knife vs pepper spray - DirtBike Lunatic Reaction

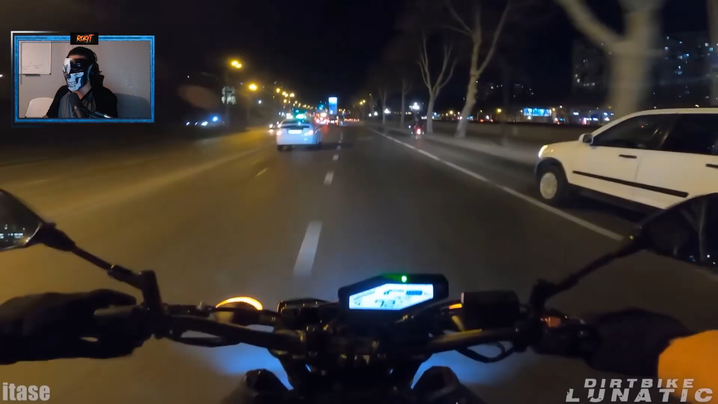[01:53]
break some bones you don't want to crash on a bike yep everyone we're seeing is pretty good so far you know everyone's on it